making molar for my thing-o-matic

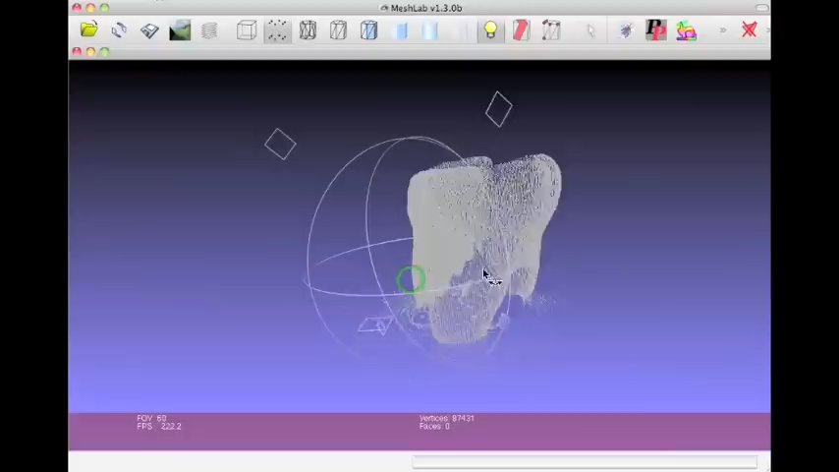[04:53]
It didn't go all too well, because you couldn't scan behind the legs of the motor, so obvious, it cannot.
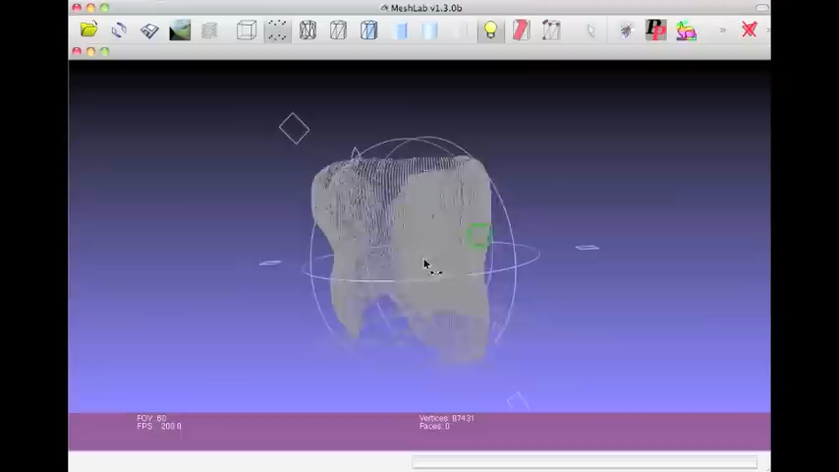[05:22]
Well, what you do then is Mesh it, or try to Mesh it.